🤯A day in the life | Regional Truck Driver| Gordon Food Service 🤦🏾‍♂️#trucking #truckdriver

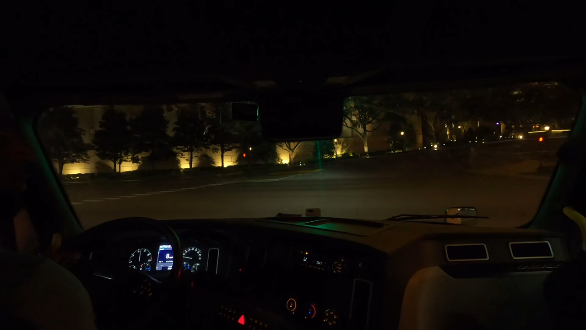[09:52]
These These first three stops They're not very far parking My third stop is about 35 minutes away from the second stop So that's not too far So let's see what we got At this stop You never know what to expect Hopefully We don't have anybody on the loan dock Or at least Both docks anyway
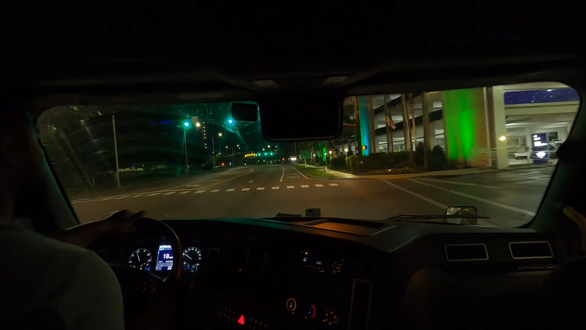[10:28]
Well that's a good sign They moved that straight truck out So it's not taking up a dock today
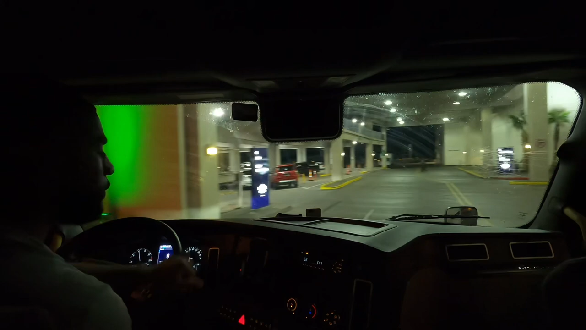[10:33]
Normally See this straight truck right here This belongs to this customer And
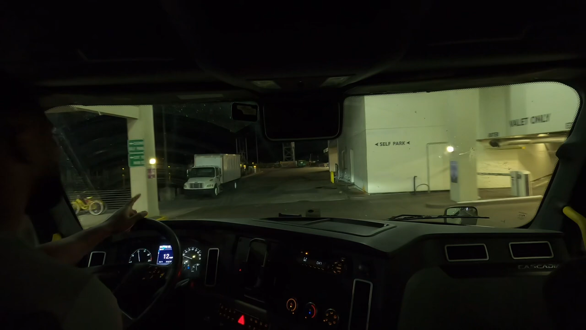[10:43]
sometimes They'll keep that on the loan dock I don't know why Maybe it's loaded Maybe You know They
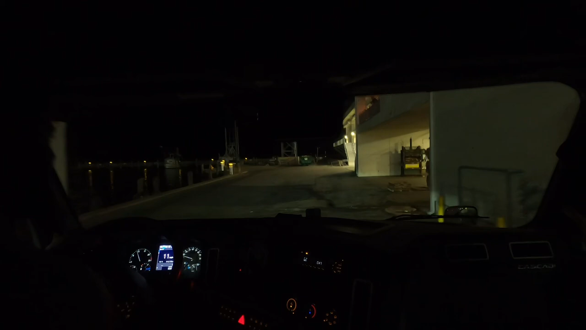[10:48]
can't lock the back door Who knows why But we good All docks are empty right now So that's a good thing
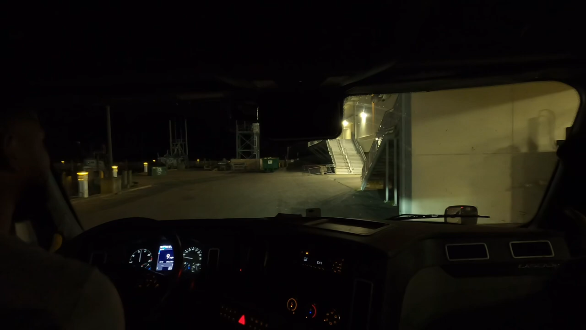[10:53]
But yeah Sometimes they'll keep that Right there man It just takes up space in the dock